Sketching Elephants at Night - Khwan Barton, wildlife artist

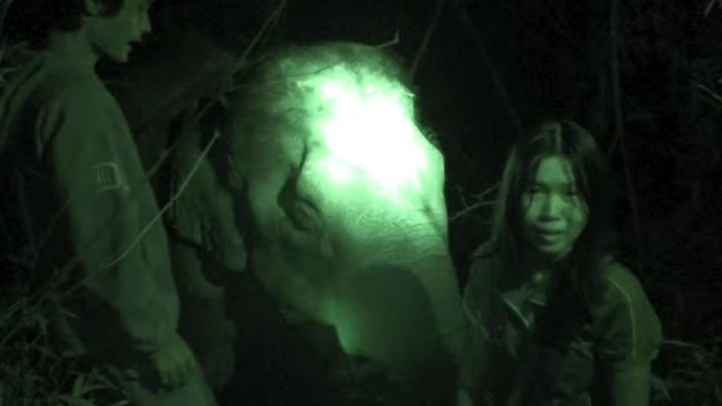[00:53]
We've climbed 20 minutes up the mountain and found Plara. Although not asleep, he's relaxing and eating away at bamboo shoots.
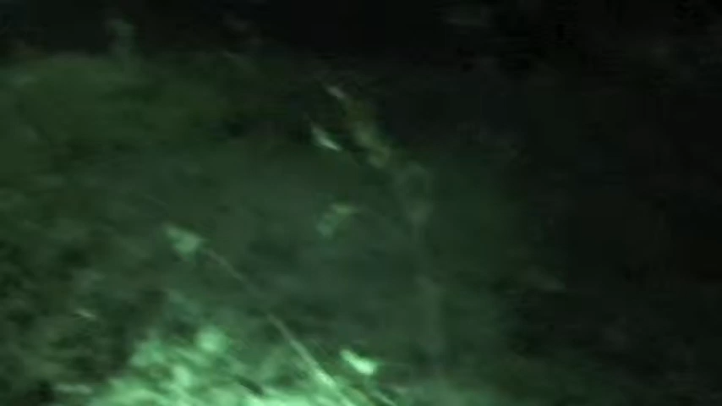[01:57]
I think we found another elephant, it's Komun
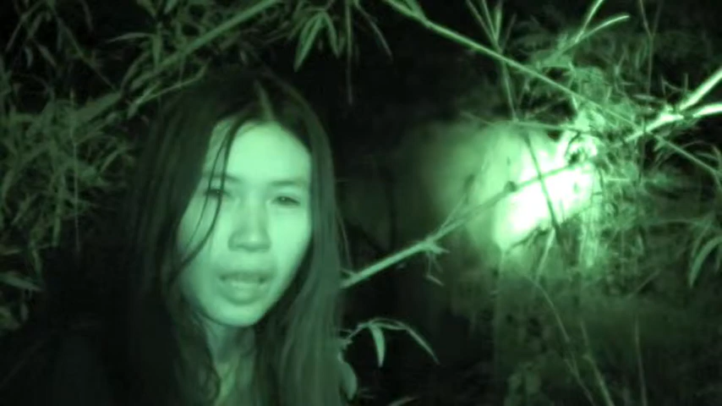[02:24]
It doesn't sound as if she is sleeping too I can hear her rubbing against the tree and also eating the bamboo, which is good for the Asian elephant's diet And I'll do some sketches too